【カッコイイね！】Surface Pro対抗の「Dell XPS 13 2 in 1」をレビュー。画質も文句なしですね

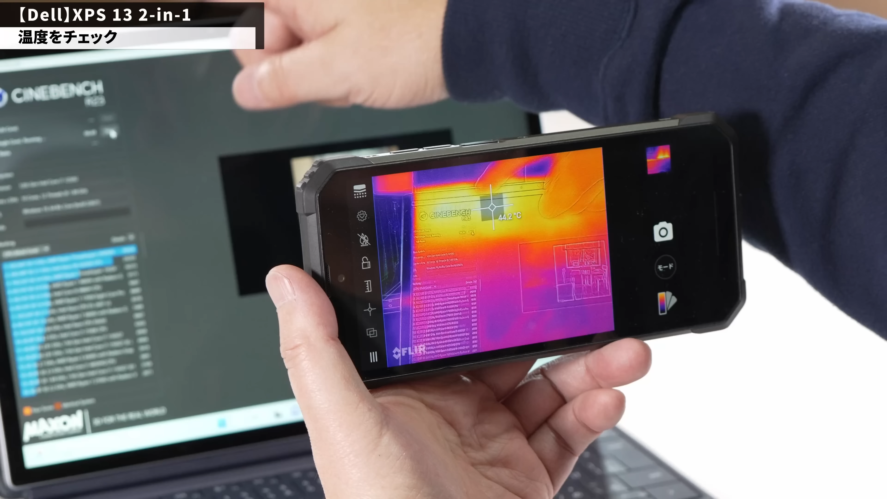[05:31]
この辺ですねディスプレイの左上のあたりが一番温度高くなりますけれどもそれでもね、44度ぐらいですかねかなり全体的に温度低めですこの辺がね、一番あったかくなりますね手で触るとちょっとね、熱いなって感じるのでちょっと温度の高めのお風呂ぐらいの温度になりますこれね、普通のパソコンだったら45度、